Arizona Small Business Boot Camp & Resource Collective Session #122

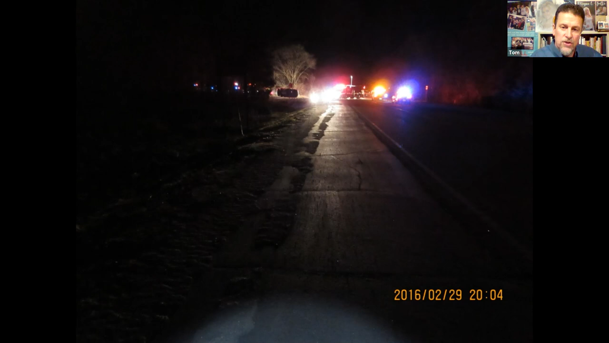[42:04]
The other vehicle was traveling northbound towards where all the lights are. We crossed over the center line, went on the shoulder on the other side of the road, went into the ditch on the other side of the road, rode through the ditch for about 80 feet, came upon that secondary road where Megan was stopped at that stop sign waiting for oncoming traffic. He vaulted his car, launched his car off of that embankment there that went up to the road, hit my daughter's car about halfway up her door.